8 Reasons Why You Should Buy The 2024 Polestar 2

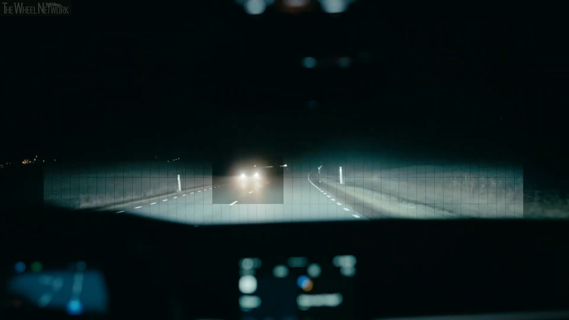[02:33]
to avoid blinding the oncoming traffic while providing optimum illumination to the vehicle's driver. This high-tech headlight can also alter the beam pattern based on the speed of the car and the lighting condition around the vehicle. This allows optimum illumination for the driver in any condition without any manual intervention. These headlights are very quick to react to changes in speed, lighting, and traffic conditions and react in a few milliseconds,